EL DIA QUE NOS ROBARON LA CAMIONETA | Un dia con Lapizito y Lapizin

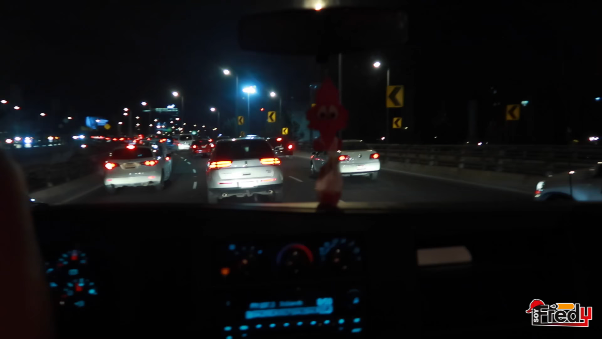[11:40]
Hacen el segundo piso, ¿y qué, mamá? Hay mucho tráfico. ¿Por qué te pones nervioso cuando ves la cámara?